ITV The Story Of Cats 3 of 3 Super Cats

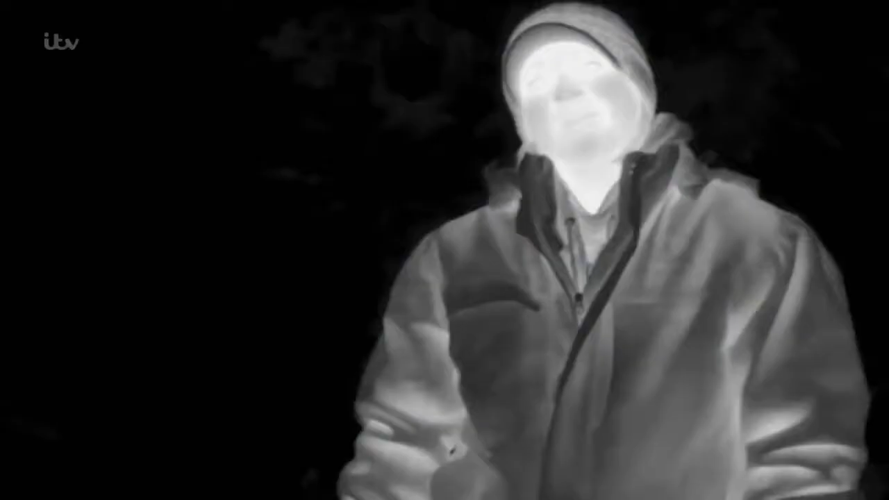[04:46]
A heat sensitive camera shows how well insulated Heather is in her thermal gear.
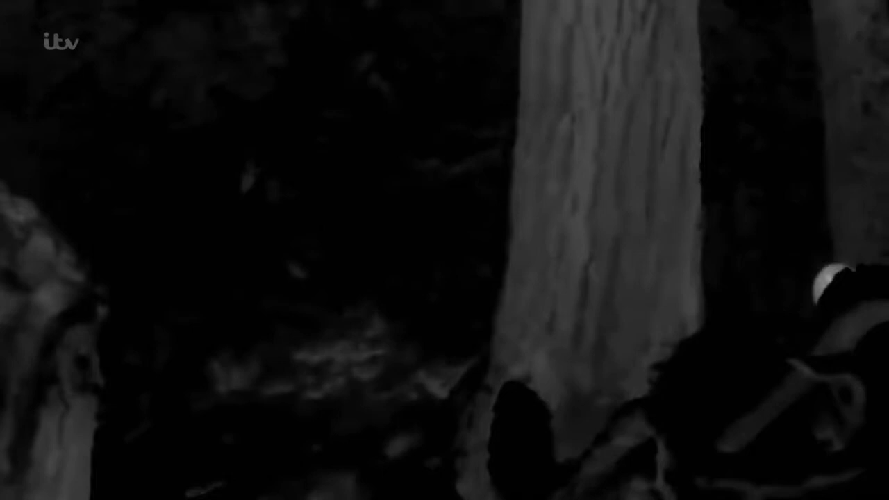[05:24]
Incredibly, Rocco's fur is so dense, he only loses heat around his eyes and ears.